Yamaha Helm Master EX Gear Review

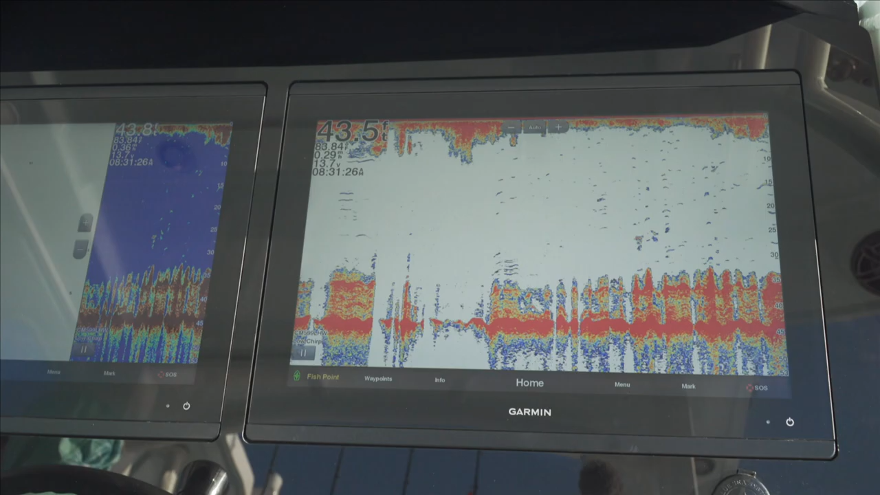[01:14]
It'll hold the boat directly on this school of fish and at the angle with the bow pointed where we need it.